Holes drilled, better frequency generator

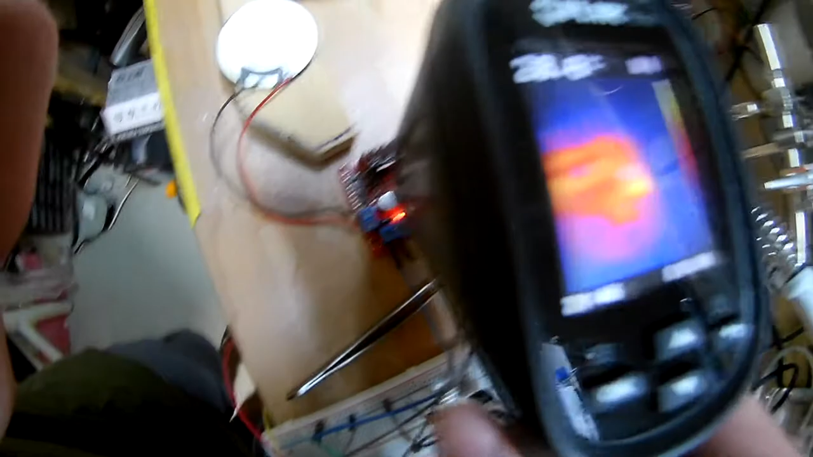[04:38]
it's kind of I don't know okay can you see this glare yeah
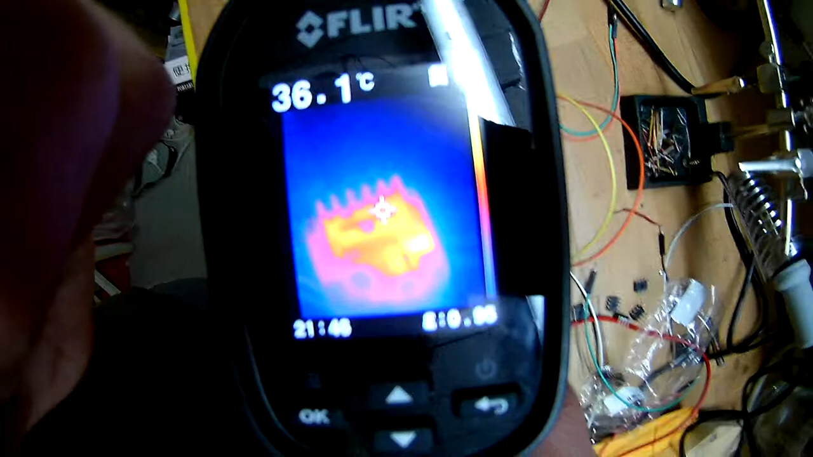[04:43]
On screen: spot 36.1°C
this I don't know if yeah maybe this now you can see it
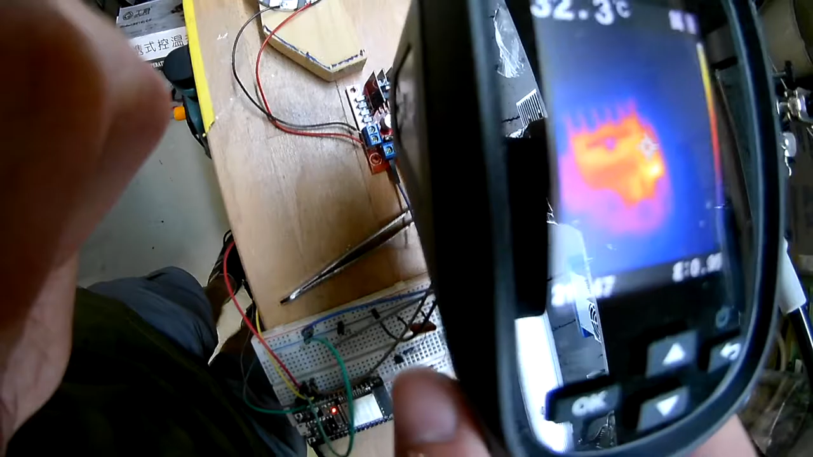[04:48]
On screen: spot 32.3°C
so this one LED is like the hottest part of the border yeah